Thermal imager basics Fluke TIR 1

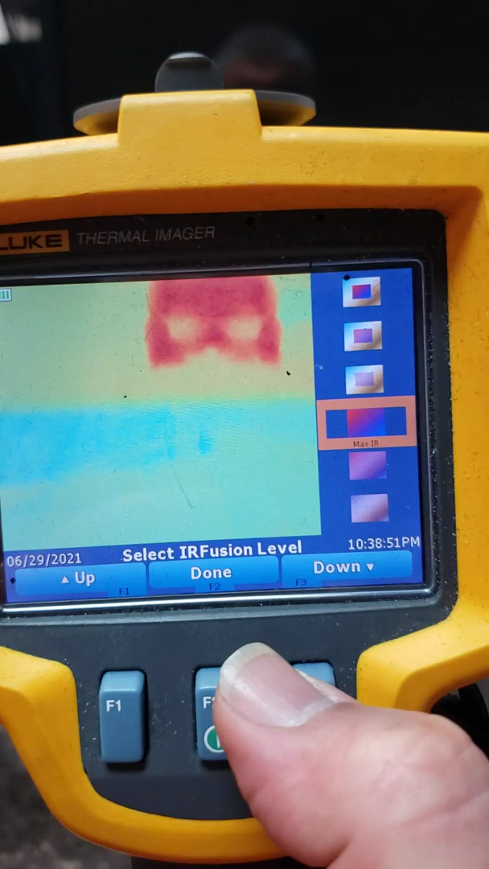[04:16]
And then if you keep going down, it's full image, a little less transparent, and even a little less transparent.
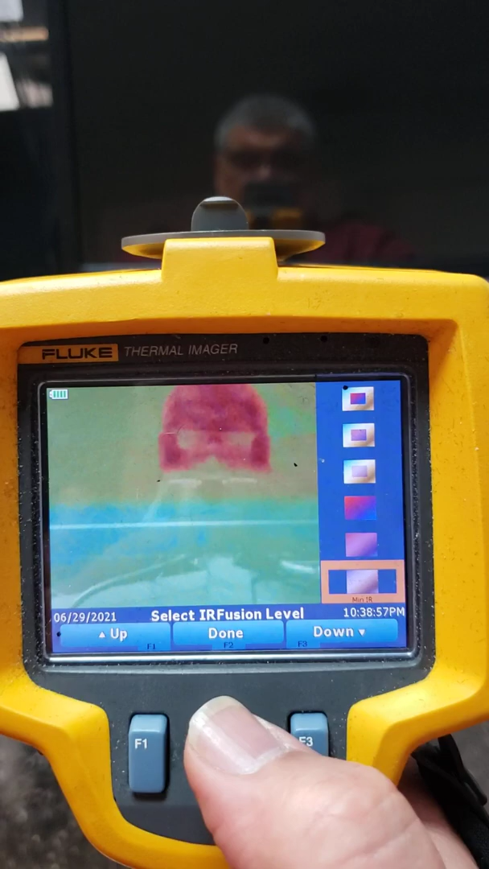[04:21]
You can almost see what you are taking a shot of behind the image.
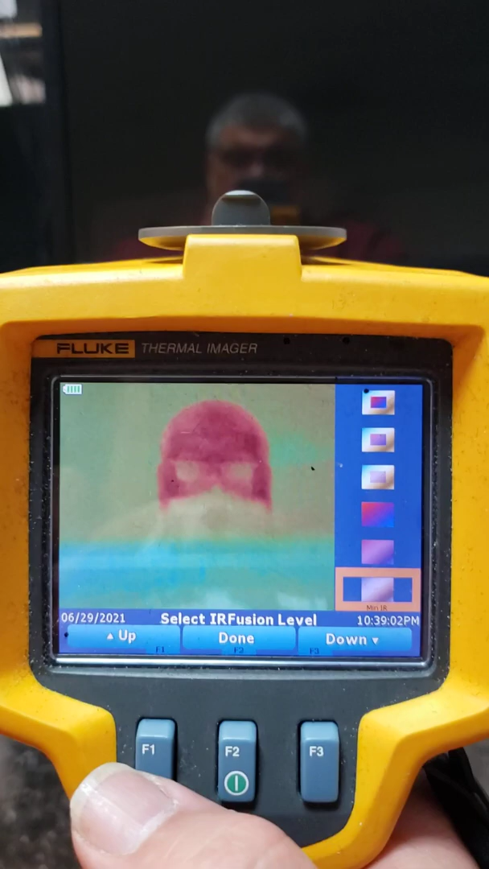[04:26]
Okay. Now, something else we could do, hit Done here.
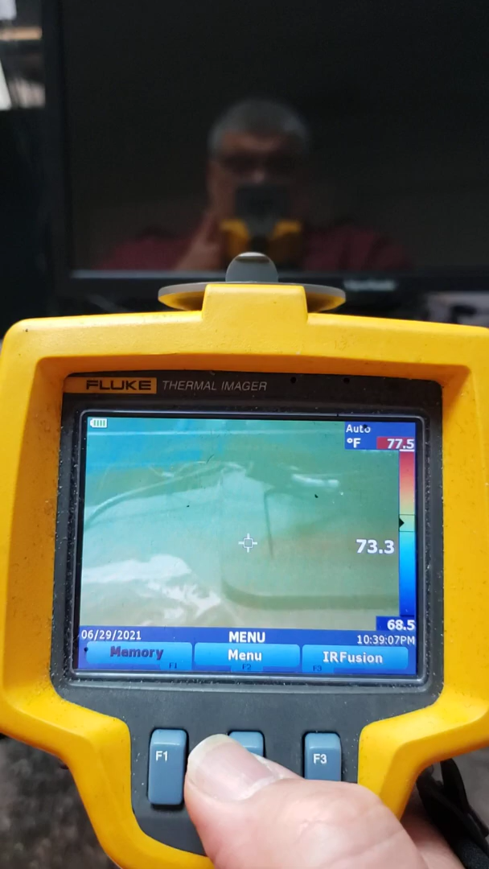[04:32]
On screen: spot 73.3°F, scale top 77.5°F, scale bottom 68.5°F
We can hit the Menu button again, and we see Palette over here on the left.
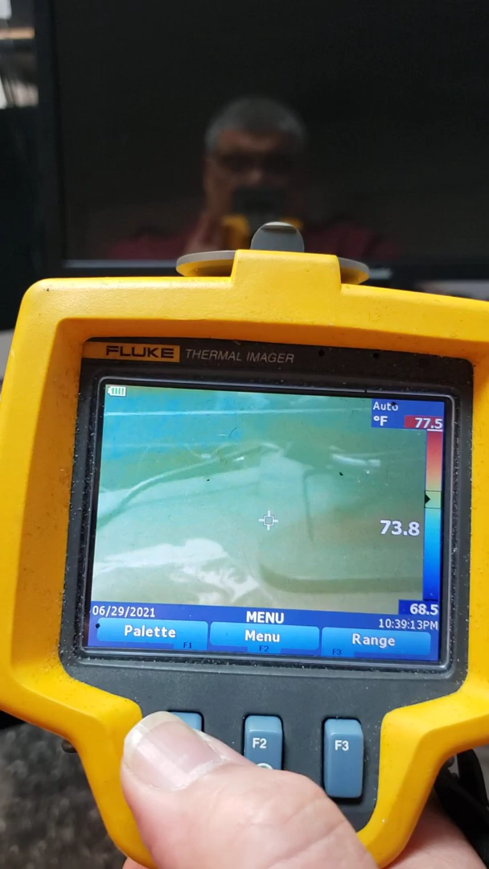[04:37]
On screen: spot 73.8°F, scale top 77.5°F, scale bottom 68.5°F
We hit that, show you what that does.
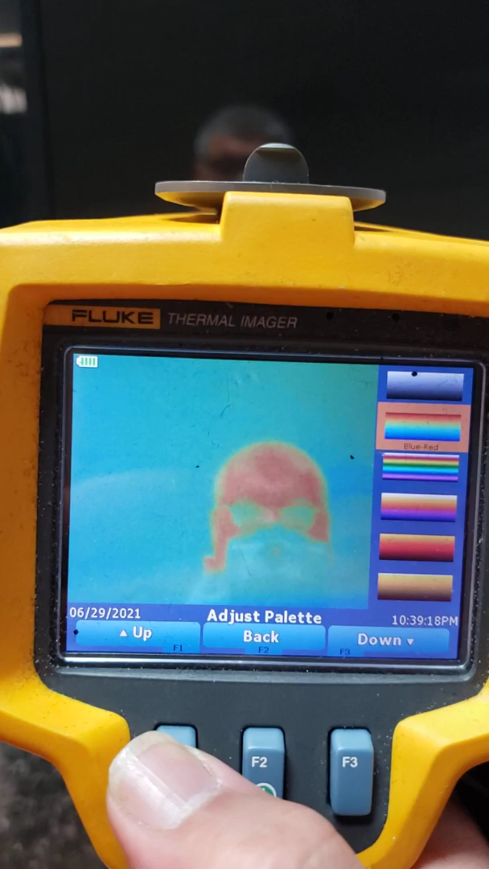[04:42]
It changes the color palette of choice. That's black and white.
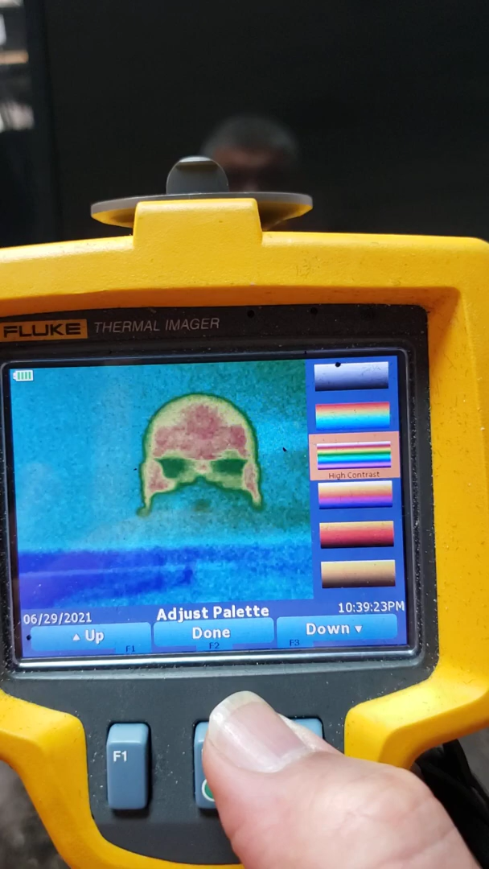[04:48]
That's rainbow. So, this is another color palette,
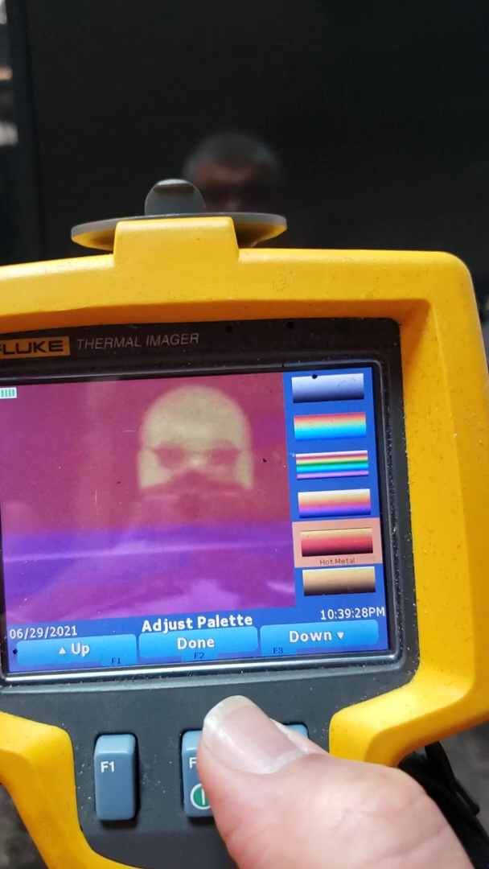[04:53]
another color palette, and the final color palette is like orange and black.
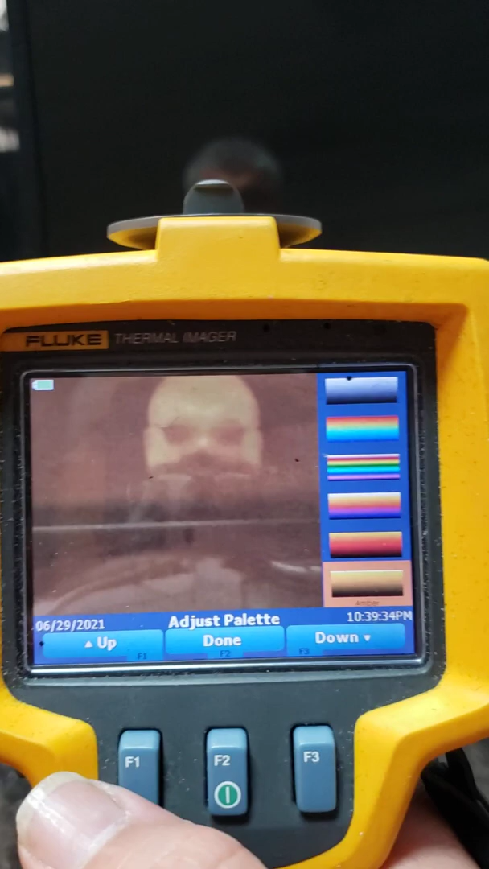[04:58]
I usually prefer this one, but right now this one's coming up really cool too.
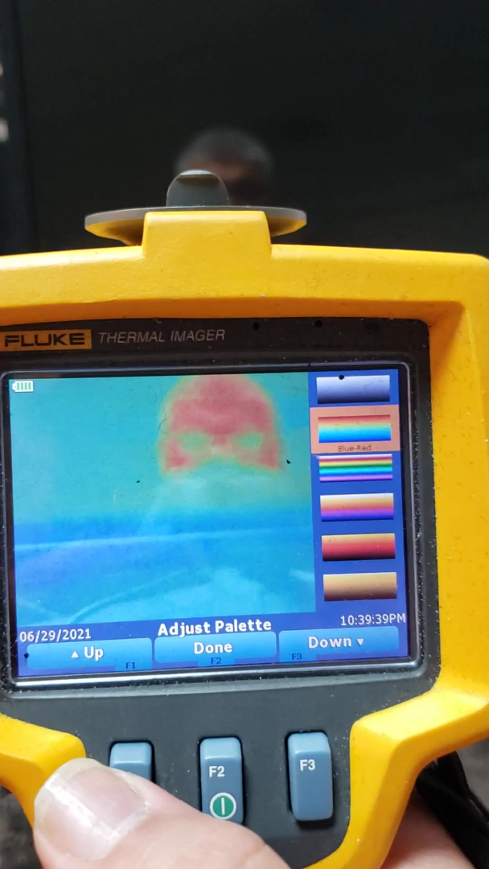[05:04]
So, you can see that as well.
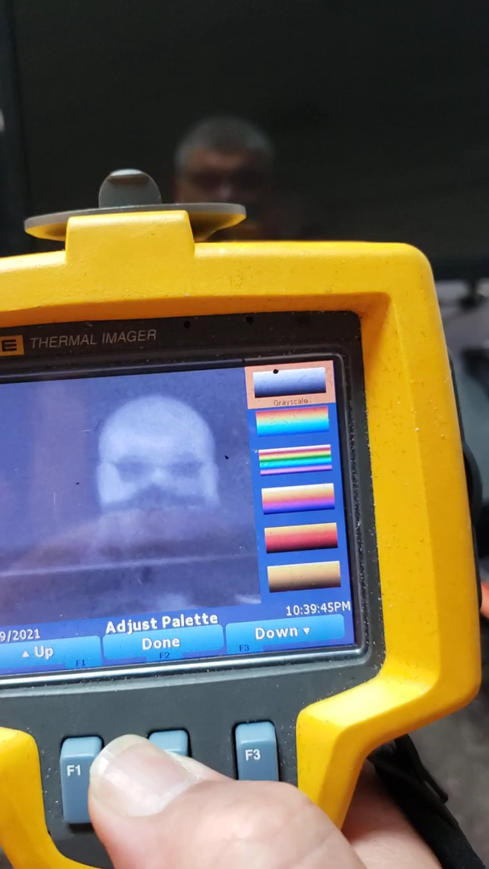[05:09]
I can hit Done, and I'm good to go. Anything else here, I don't want to mess with.
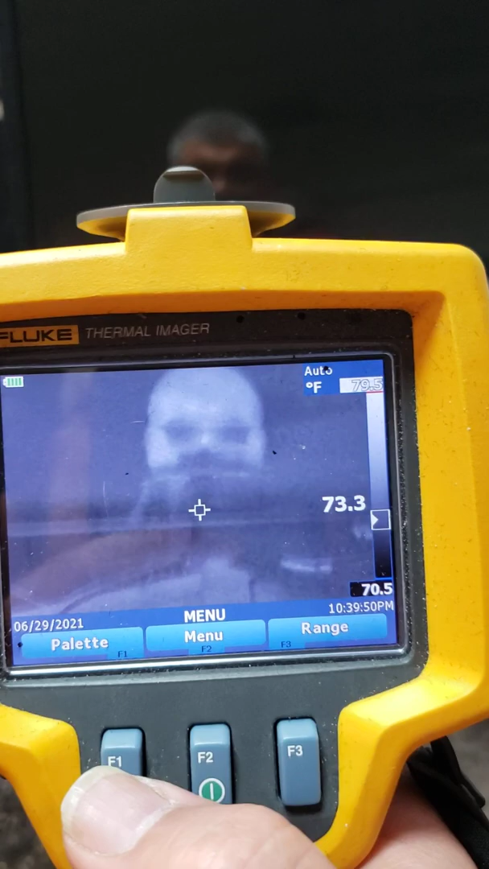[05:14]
On screen: spot 73.3°F, scale bottom 70.5°F
Only the palette and the IR Fusion.
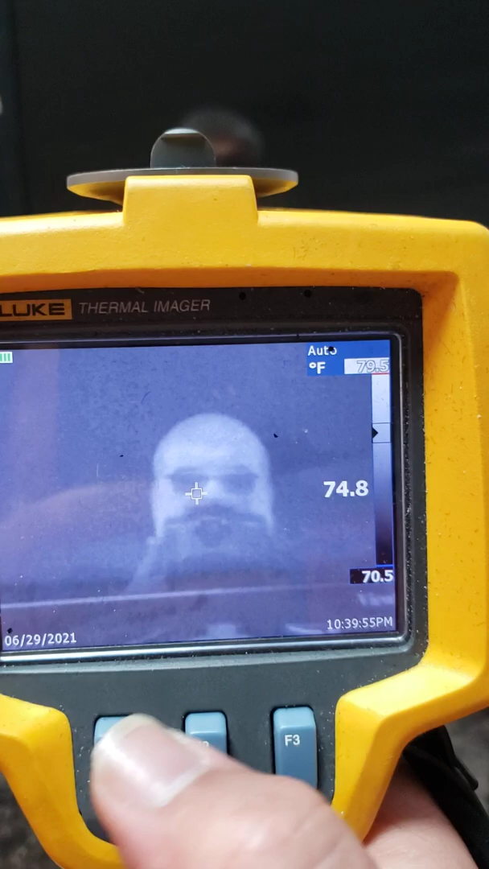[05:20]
On screen: spot 74.8°F, scale bottom 70.5°F
So, now what I can also do is I can set these things up before I take the picture, or, watch, like, well, hold on, it's calibrating.
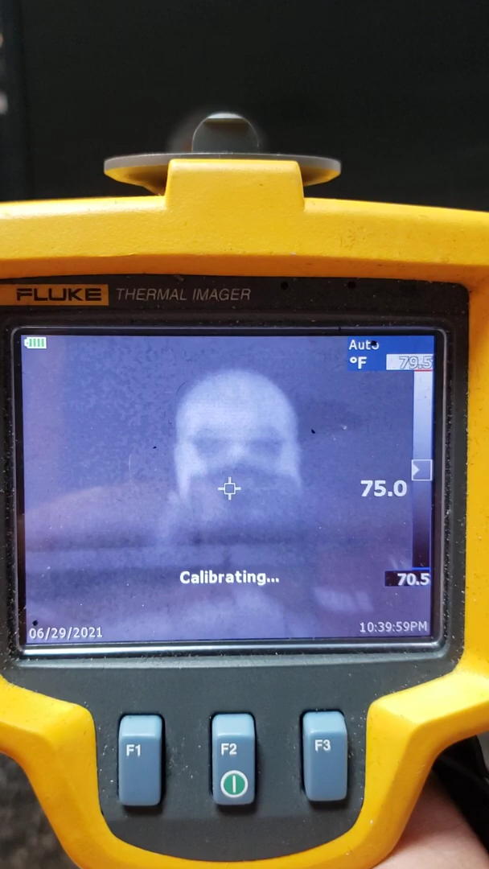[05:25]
On screen: spot 75.0°F, scale top 79.5°F, scale bottom 70.5°F
Click my image. Ready? Click.
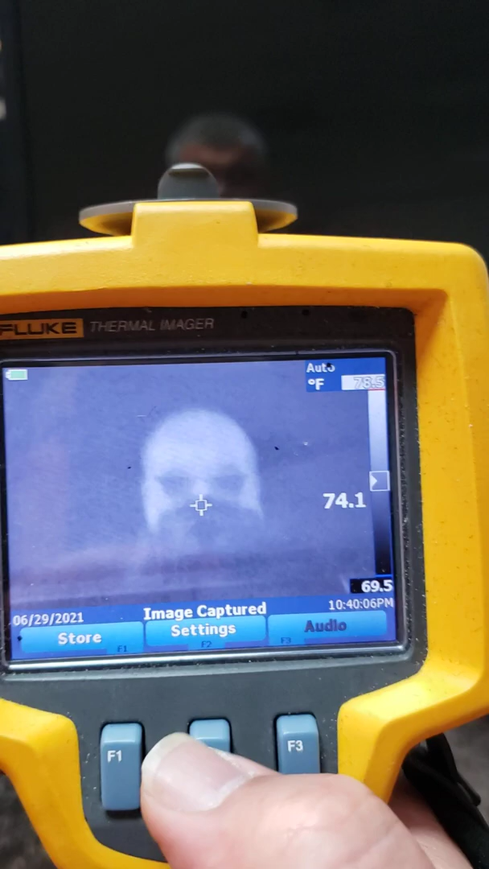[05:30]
On screen: spot 74.1°F, scale bottom 69.5°F
Now, I can also store it if I wanted to, if I had the SD card.
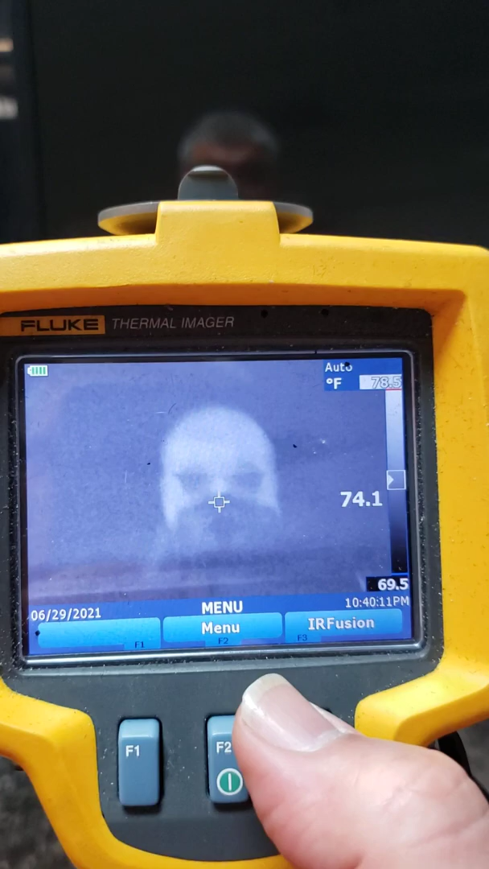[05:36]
On screen: spot 74.1°F, scale top 78.5°F, scale bottom 69.5°F
Or, I can go ahead, and now, if I don't like the way it looks,
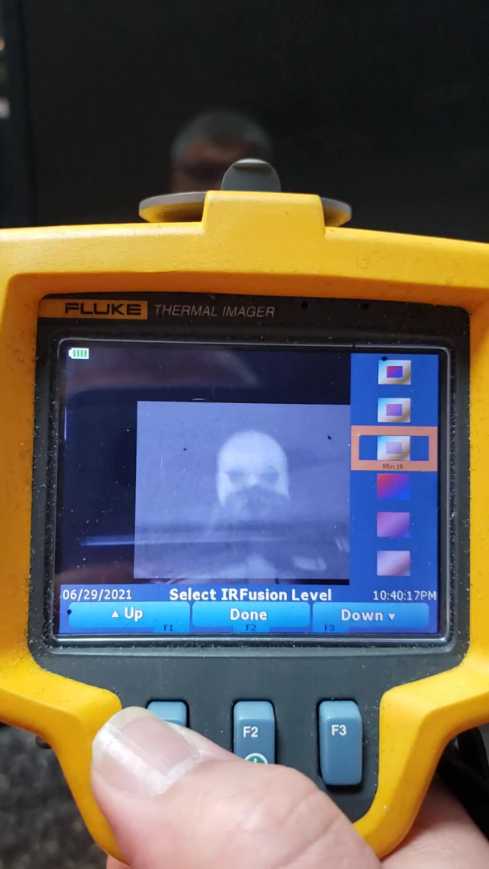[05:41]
I can adjust my image using IR Fusion.
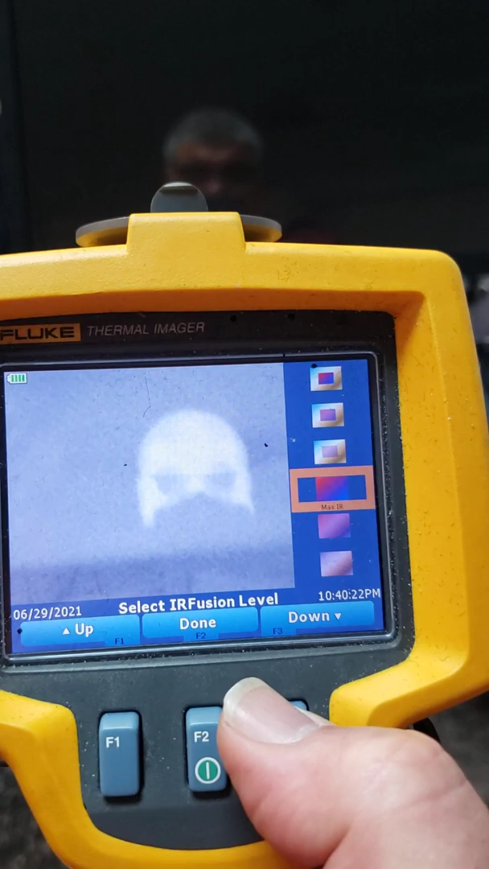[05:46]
And, I also can adjust, if I hit the menu button, to Palette.
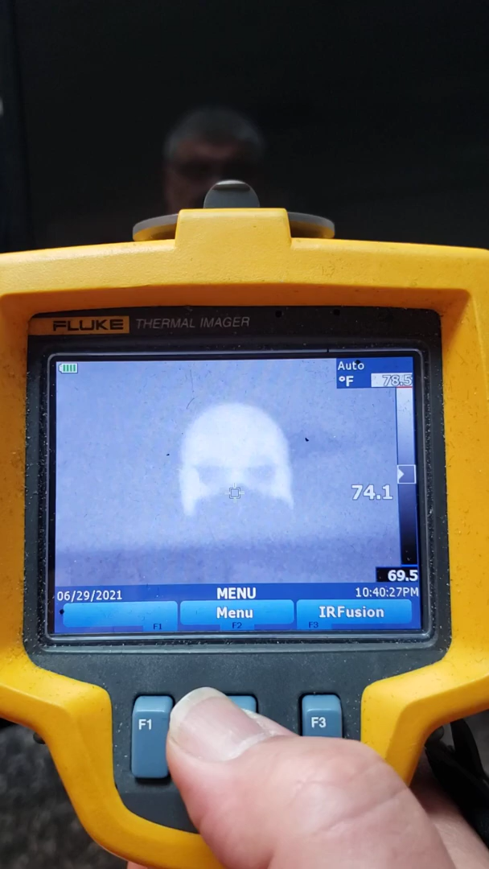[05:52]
On screen: spot 74.1°F, scale bottom 69.5°F
And, I can change the color palette as well.